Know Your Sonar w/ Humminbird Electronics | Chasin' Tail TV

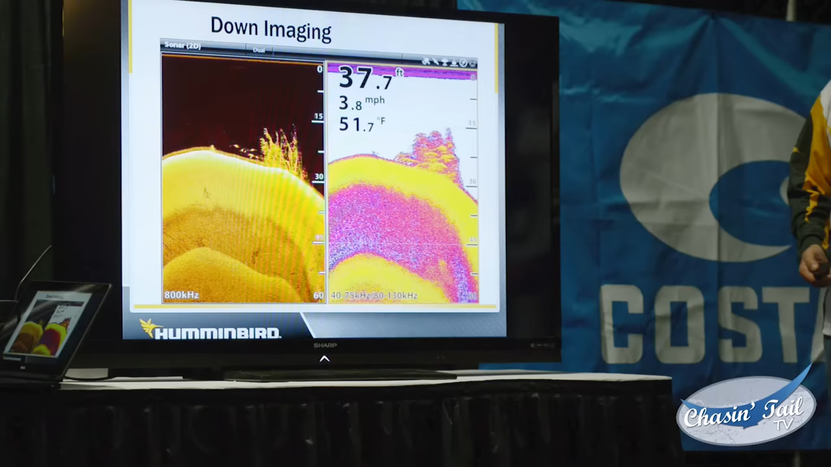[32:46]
On screen: depth 37.7 ft, water 51.7°F, speed 3.8 mph
This is another example of down imaging, and I'm going to touch on chirp a little bit with it. And the reason why I am is because I'm utilizing a chirp transducer. This is high dollar. This, to give this view right here, it's over $4,000 just to get this view right here with chirp, okay? And that has nothing to do with the head unit that it's displaying it.
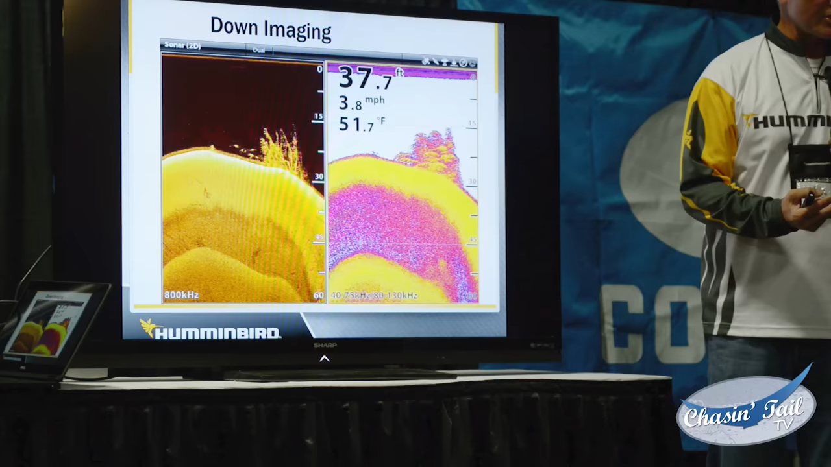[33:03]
On screen: depth 37.7 ft, water 51.7°F, speed 3.8 mph
That's just the two transducers and the broadband sonar module, all right?
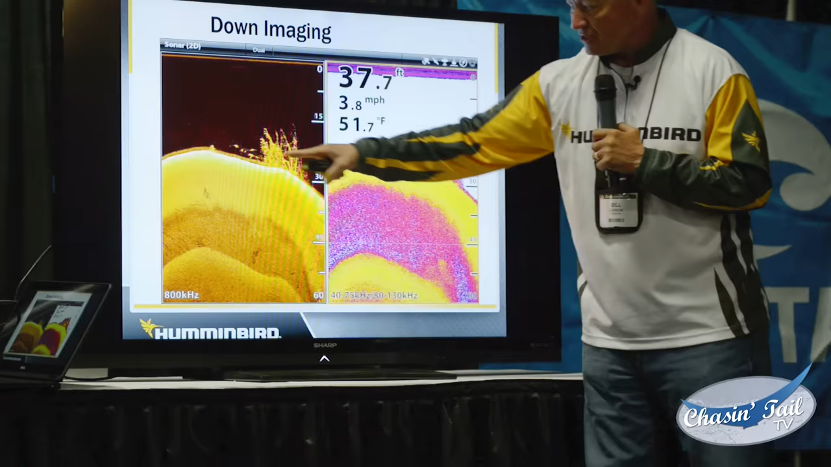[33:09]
On screen: depth 37.7 ft, water 51.7°F, speed 3.8 mph
I can see the brush and I can see the fish out to the side of the brush, and I can tell that they're here on 2D sonar,
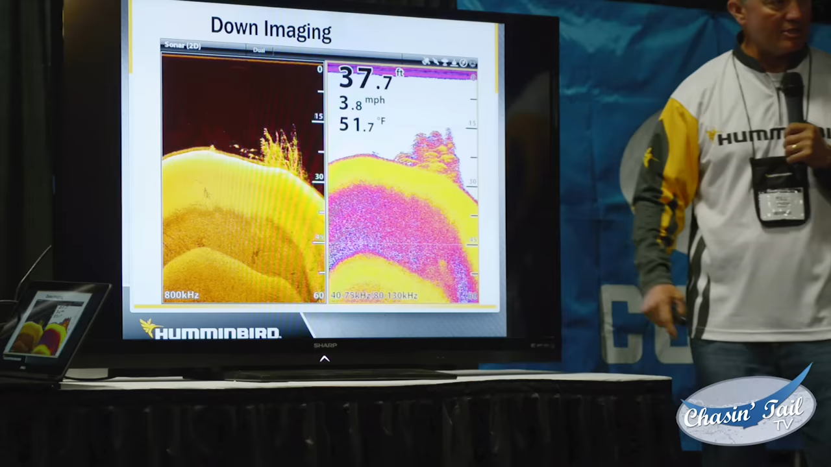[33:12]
On screen: depth 37.7 ft, water 51.7°F, speed 3.8 mph
but I still can't see them like I can on down imaging. More examples of down imaging. Regular 200 kilohertz transducer.
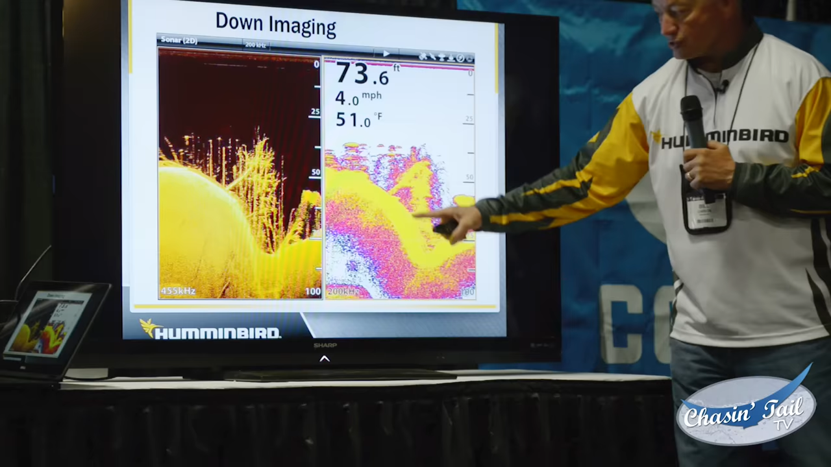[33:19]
On screen: depth 73.6 ft, water 51.0°F, speed 4.0 mph
I can see the trees here and here, but look how much detail I can see from down imaging.
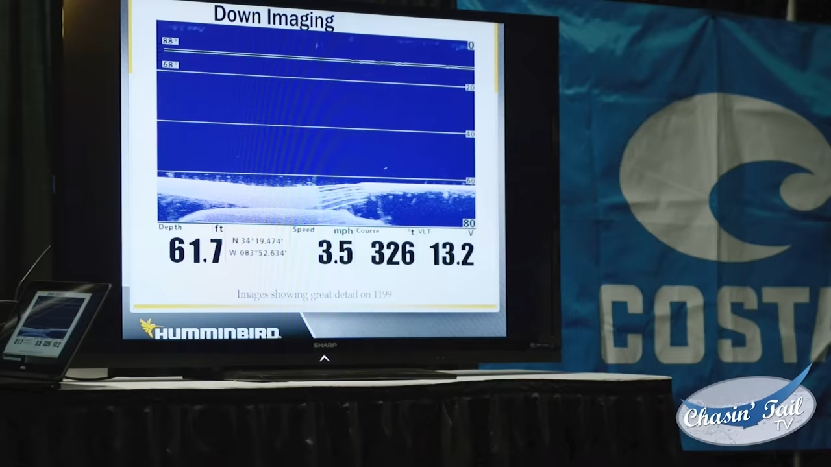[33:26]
On screen: depth 61.7 ft, speed 3.5 mph
It's incredible. These are all down imaging shots. Here's an example of looking.
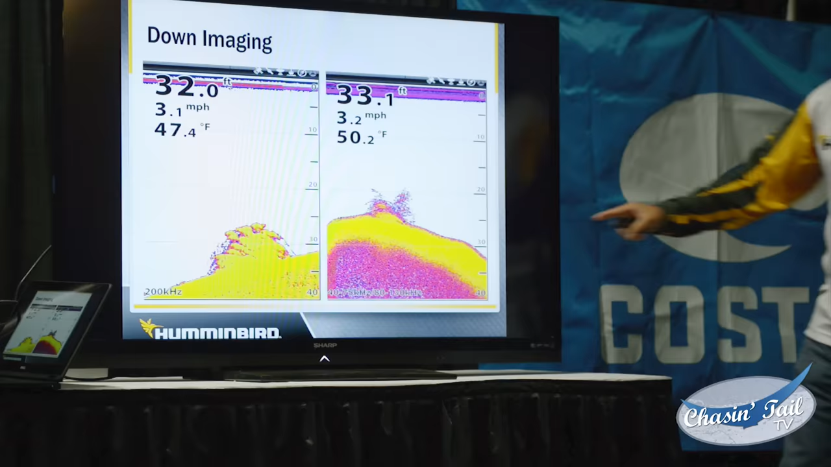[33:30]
I'm looking at chirp. I see this over here. I think that it's brush. I don't know if there's any fish in it.
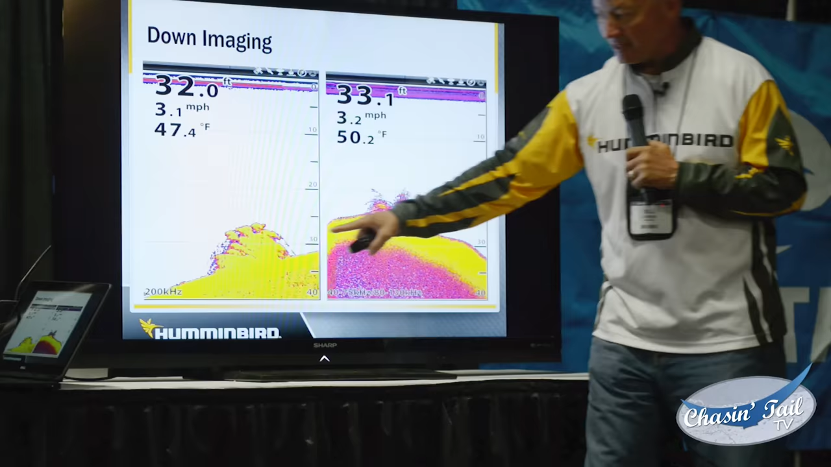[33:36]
I see this over here, it looks like brush, but to me, I've looked at it enough. I've looked at this stuff thousands of hours.
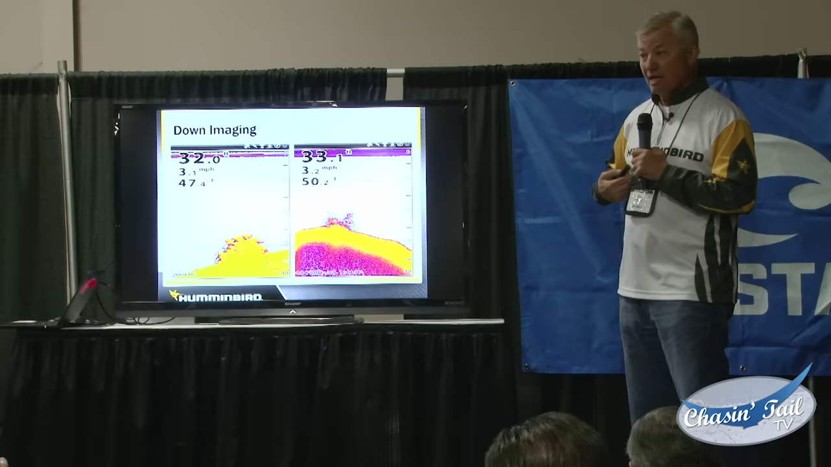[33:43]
I know that that's fish, but let me show you how good down imaging will show you that it's fish.
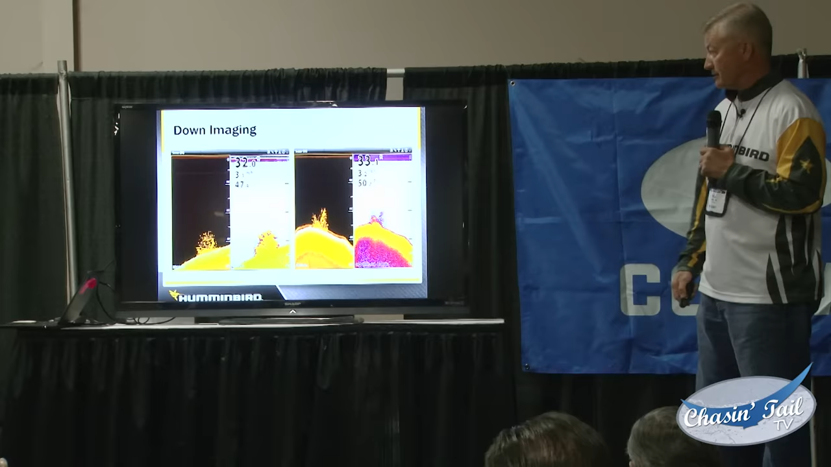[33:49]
So here's the same shots.
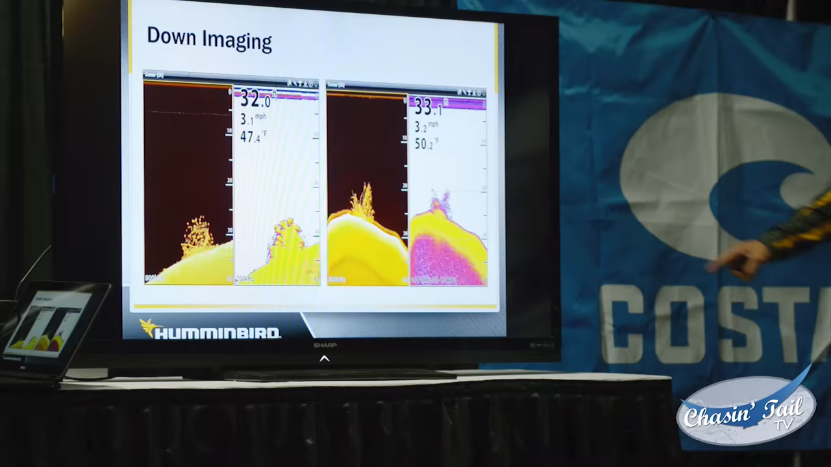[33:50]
Here's the one you were looking at back here. That shot and that shot.
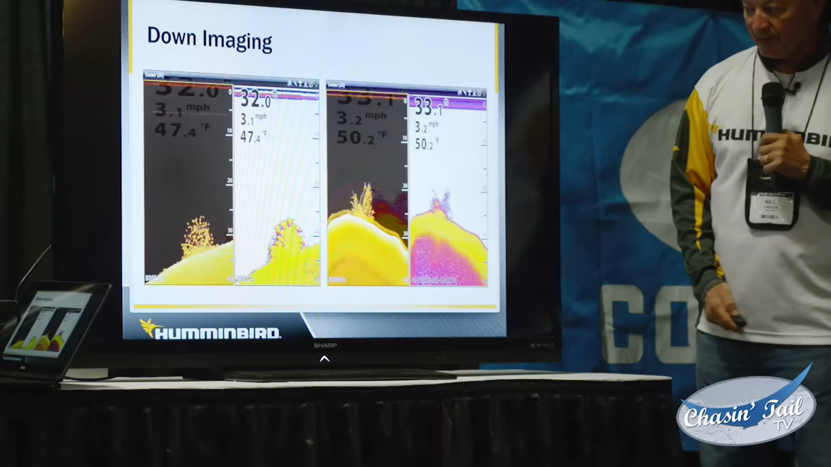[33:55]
Now look at down imaging. Look how much detail I can see on what that is underwater.
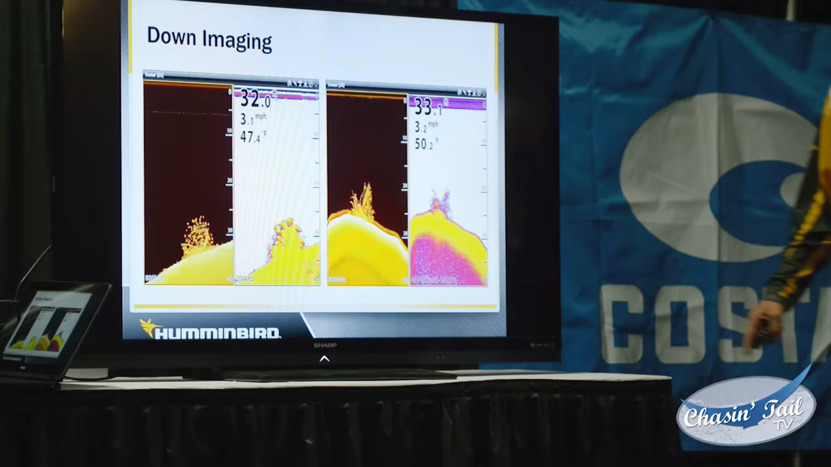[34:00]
And look at this one, how I can see the tree and I see the fish all up over the top of the tree.
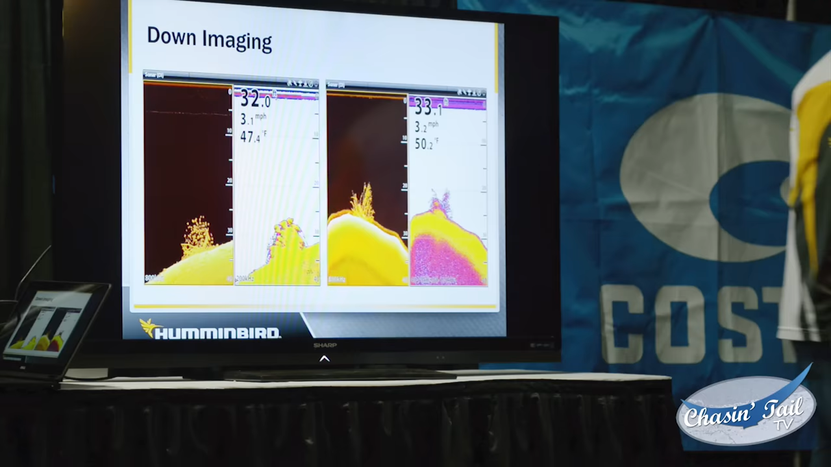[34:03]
It's pretty incredible what it has the ability to show you.
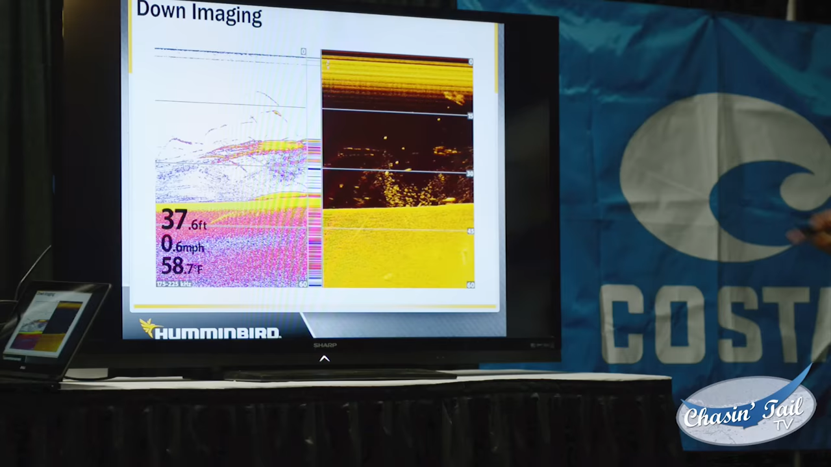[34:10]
On screen: depth 37.6 ft, water 58.7°F, speed 0.6 mph
This is on our new Helix 12 chirp unit.
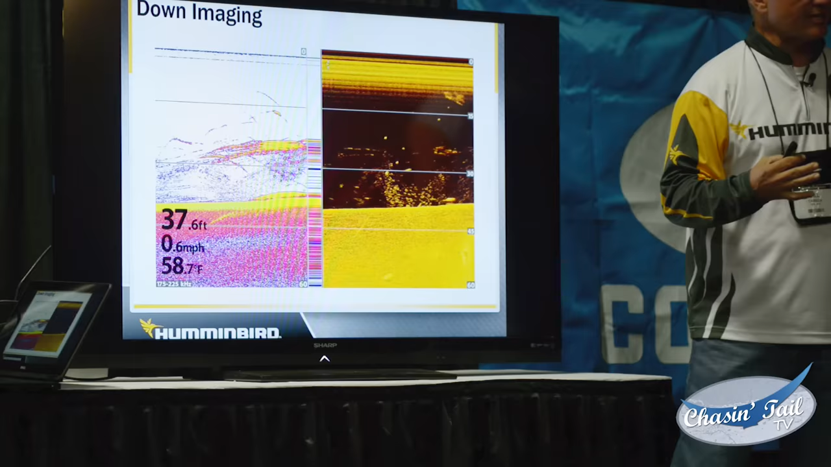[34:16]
On screen: depth 37.6 ft, water 58.7°F, speed 0.6 mph
This is where chirp has the ability to show me on the 2D sonar that this object right here is up off the bottom.
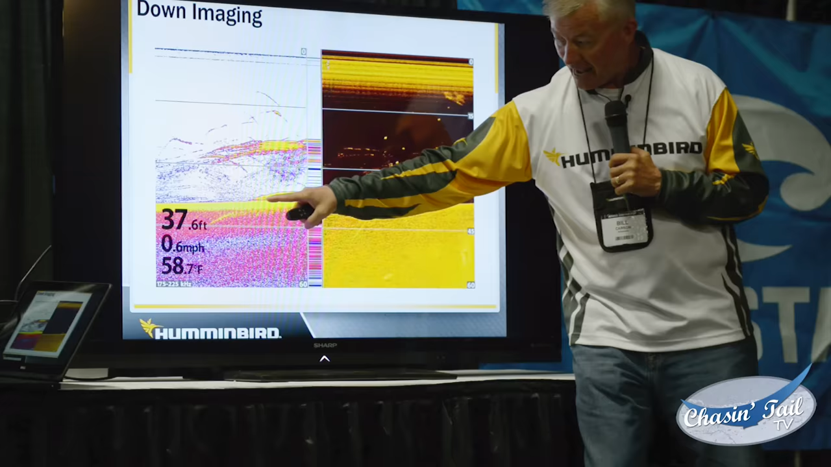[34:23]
On screen: depth 37.6 ft, water 58.7°F, speed 0.6 mph
I can see this line going through here, and I know that that is a big fish on the bottom, okay?
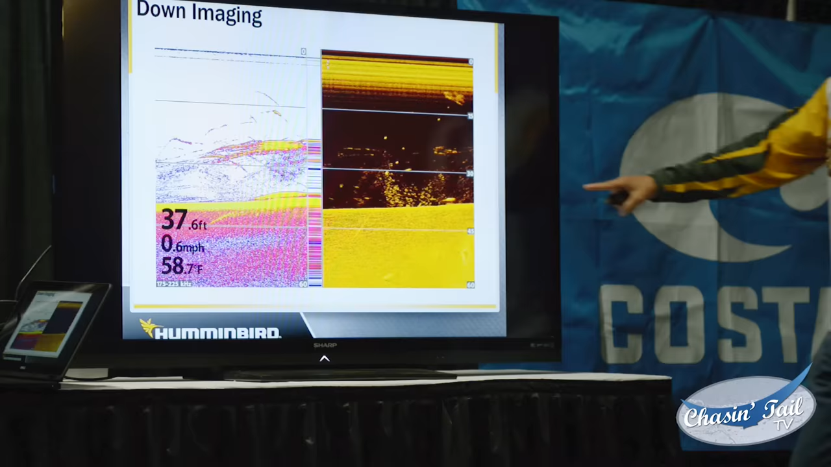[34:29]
On screen: depth 37.6 ft, water 58.7°F, speed 0.6 mph
And I don't know if you can see it over here, but there's that big fish on the bottom because I've got it split screen between down imaging and 2D sonar. And in the event that you can't see it, I've taken this picture right here. I can move my cursor over the top of this and I can hit plus and zoom in on it.